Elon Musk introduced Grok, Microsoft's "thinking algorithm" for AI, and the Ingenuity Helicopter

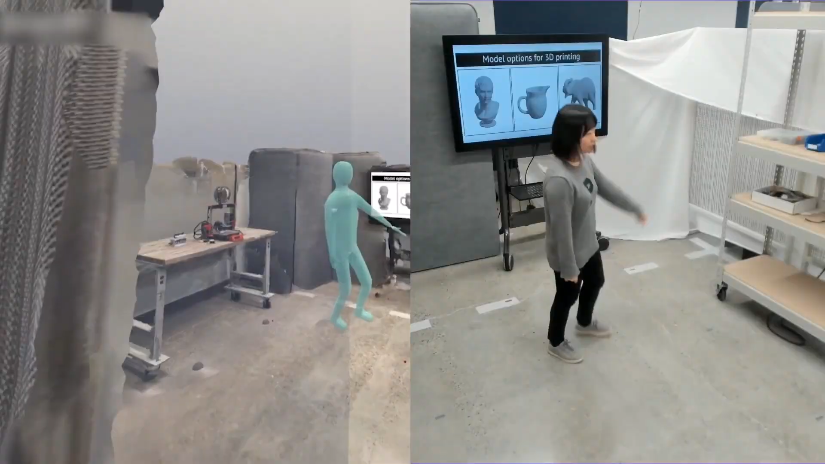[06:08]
3-dimensional map of the entire space where the bot is located.